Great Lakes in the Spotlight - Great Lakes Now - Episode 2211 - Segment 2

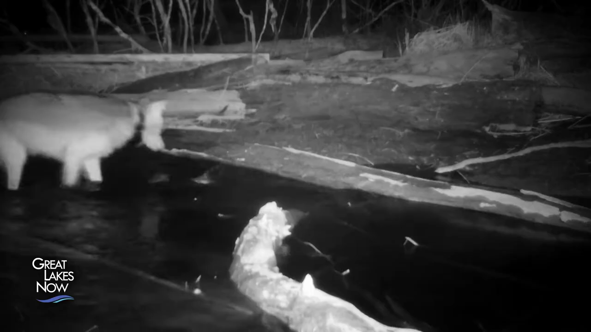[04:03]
But we have footage from Voyager National Park where wolves
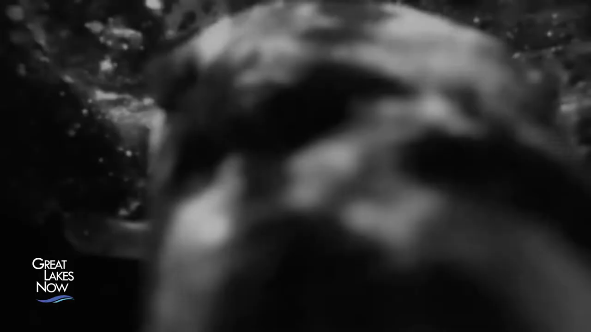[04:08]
are actually fishing for suckers in
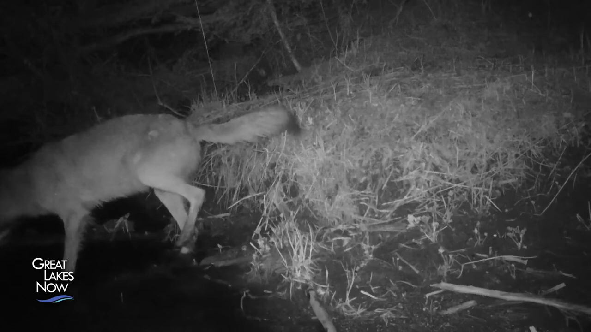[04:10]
Minnesota and that's really great to see that.